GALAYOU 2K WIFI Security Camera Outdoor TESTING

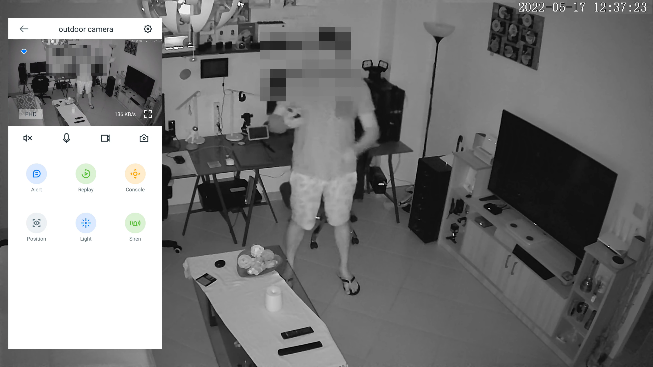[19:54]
and I have got a new motion alarm, from the camera, yep, correct, and I can check, of course, the footage again, the same thing, let's go back, looking great, with infrared lights, definitely you can see the other person very well, check them, check who is, at the front of the door,
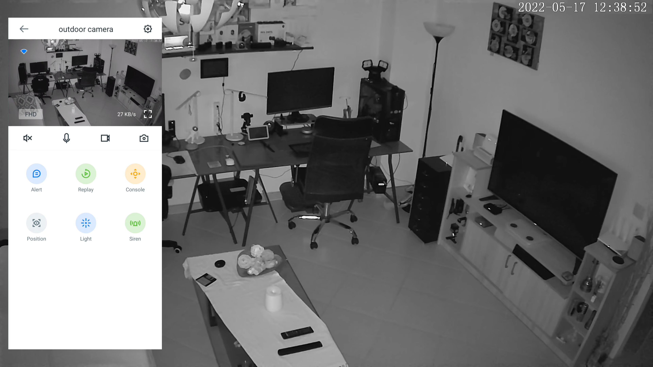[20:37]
in front of the camera, and there is the light, yep, with the siren, four bright LEDs,